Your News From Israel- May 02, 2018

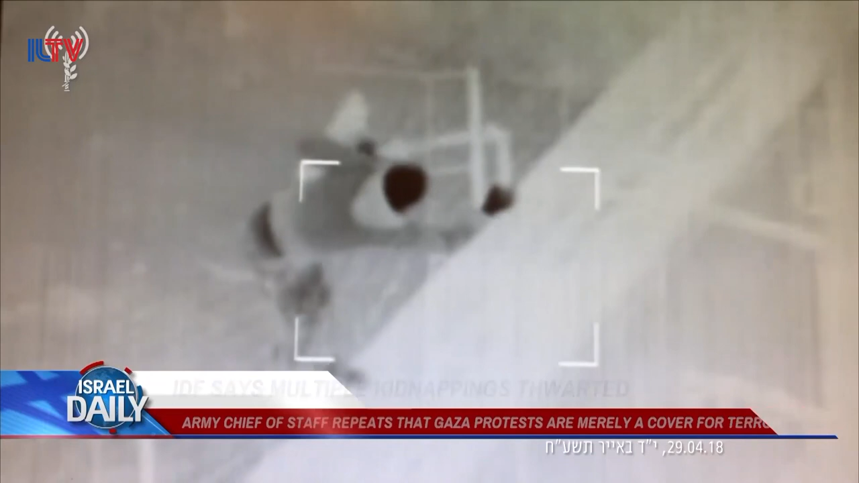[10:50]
along with dozens of attempts by Palestinians to either destroy or infiltrate the security barrier.